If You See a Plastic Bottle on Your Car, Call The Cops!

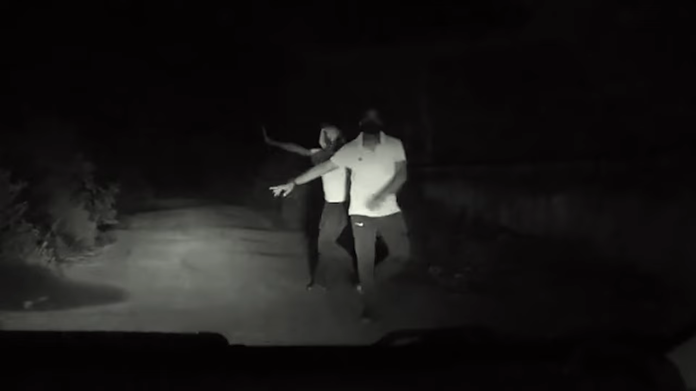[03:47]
It's easy to get tempted to want to render assistance to a stranger who is stranded in the middle of nowhere.
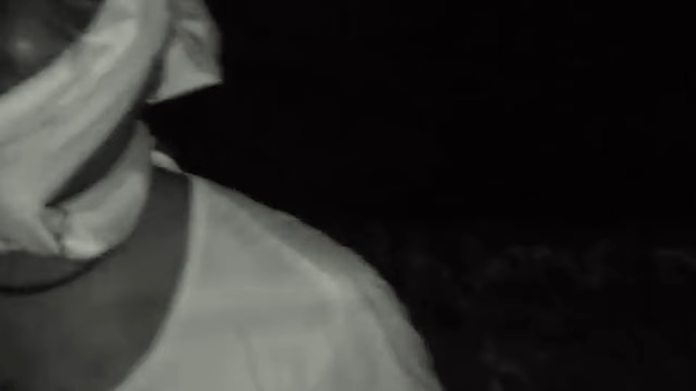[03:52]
The situation gets riskier if it's at night.